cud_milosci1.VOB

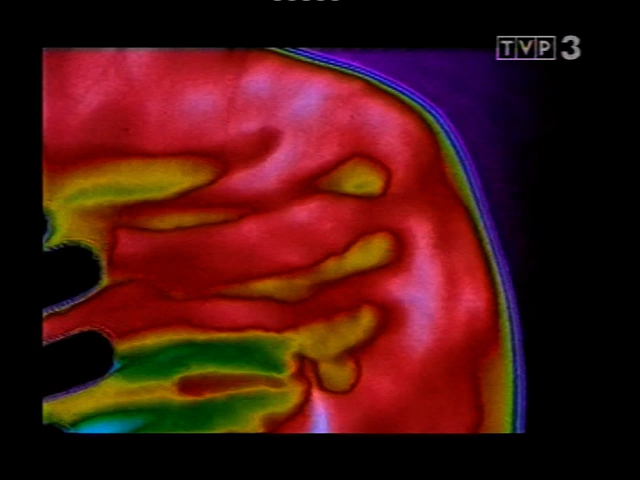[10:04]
Kamera termiczna rejestruje rosnącą temperaturę ciała.
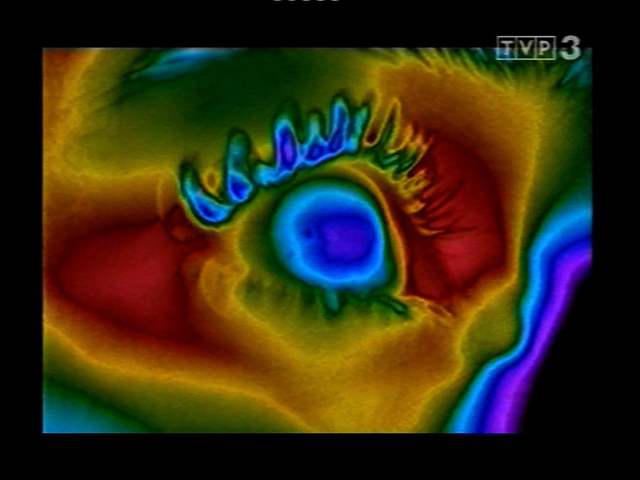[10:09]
Podniecenie seksualne ma potężny wpływ na prawie wszystkie funkcje i zmysły organizmu.
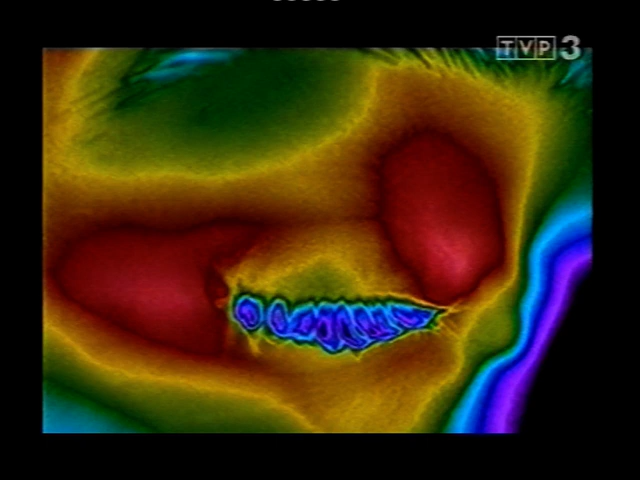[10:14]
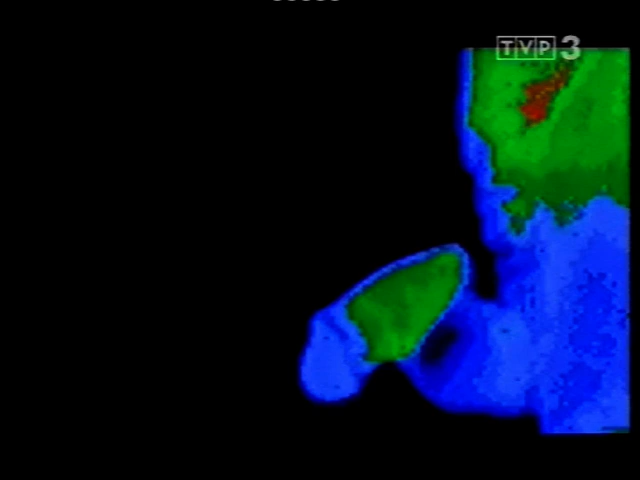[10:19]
Kamera termiczna rejestruje, jak zimne niebieskie obszary zabarwiają się na zielono,
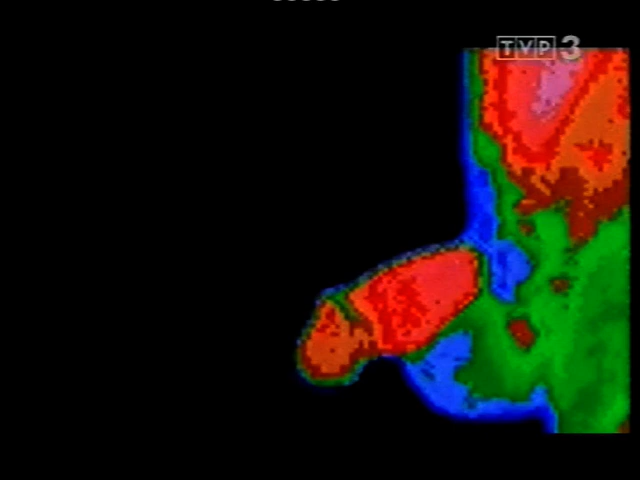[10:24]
by potem zamienić się w ciepłe czerwone, gdy krew wypełni gąbczastą tkankę tenisa.
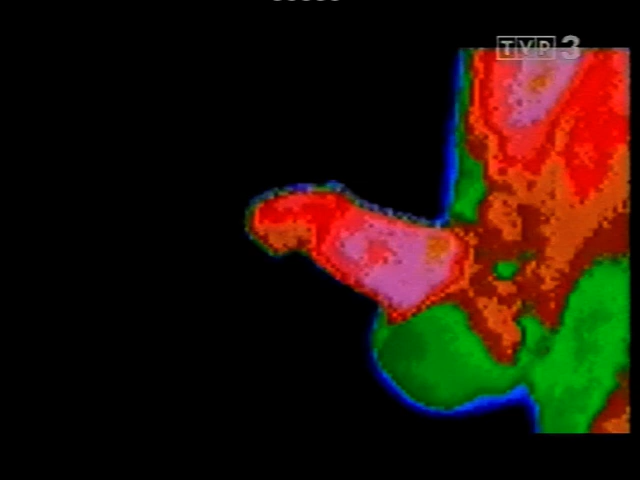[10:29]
Specjalne substancje dają sygnał naczyniom krwionośnym, aby się rozluźniły i przepuściły krew.
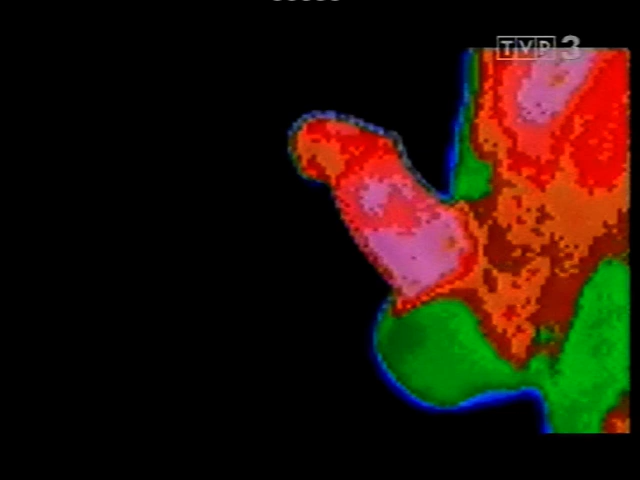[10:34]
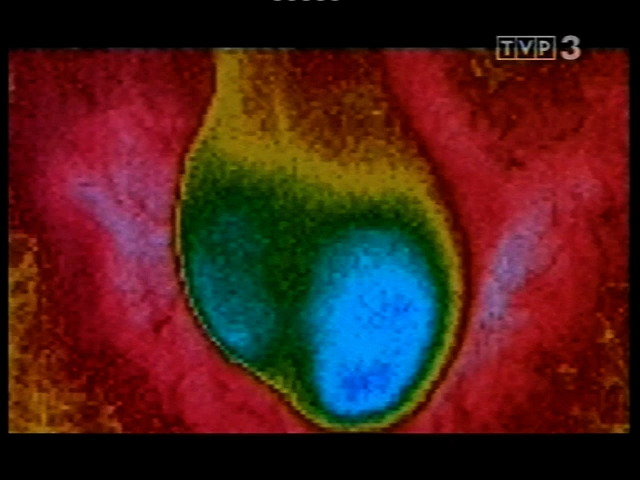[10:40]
Temperatura w jądrach, kamera termiczna zarejestrowała ją na niebiesko, jest zawsze o kilka stopni niższa od temperatury ciała. Setki milionów plemników jest już gotowych do długiej drogi na zewnątrz.